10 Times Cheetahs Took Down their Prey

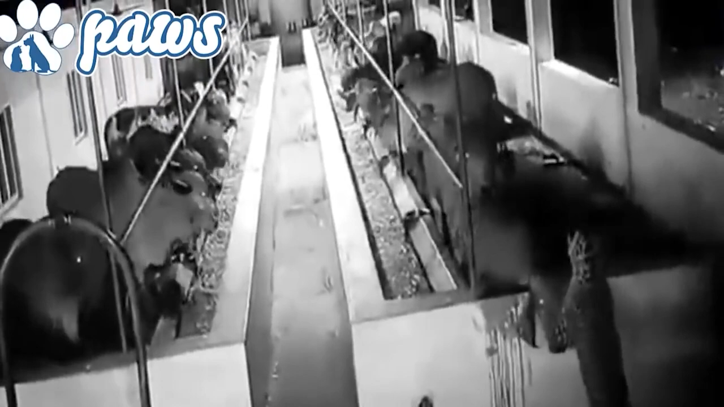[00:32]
All that meat in one place and the leopard couldn't get one. 2. Monkey A jaguar seeks to attack one of the monkeys.
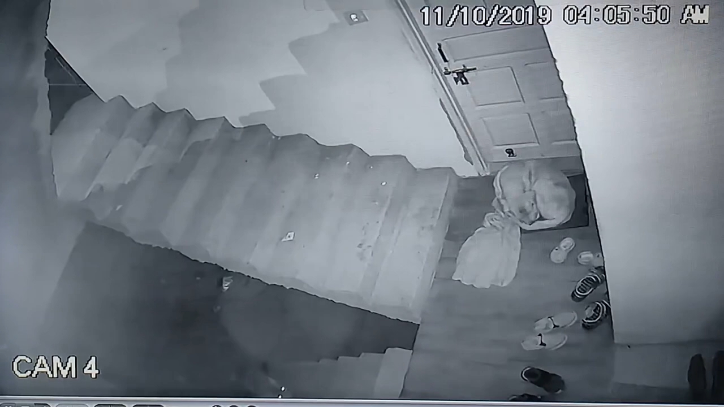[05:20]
spotting the dog alone and vulnerable. The dog still doesn't notice as the leopard moves in, ready to pounce. It inches even closer, looking to secure a clean kill. It moves almost as if it's frozen, waiting for any kind of reaction from the dog. I'm actually surprised myself that it's waiting this long before attacking. Does it want the dog to notice? Look me in the eyes as I take your life?
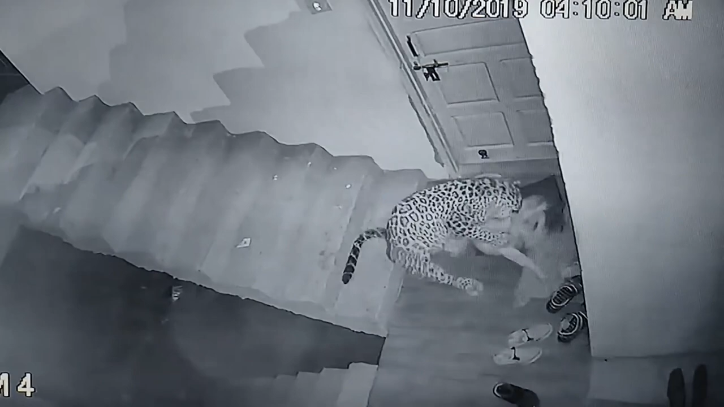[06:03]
They scuffle for a moment, but the leopard easily overpowers the canine, knocking it onto its back.
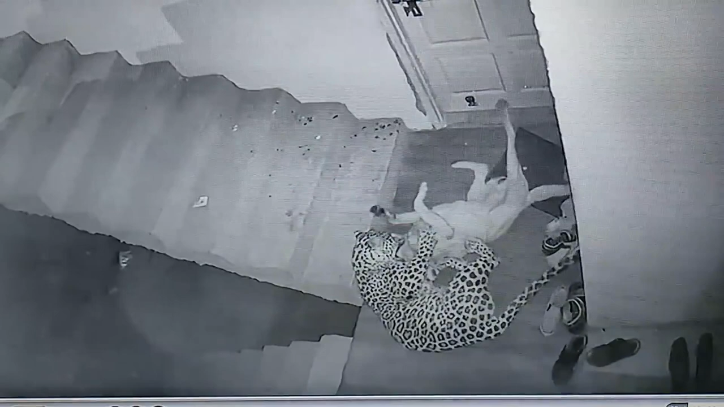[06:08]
The dog continues to struggle against its attacker, but the odds are stacked against it as the leopards effortlessly drag the dog downstairs. At this moment is when the dog owner finally arrives. Can only hope that they were able to save the dog in time.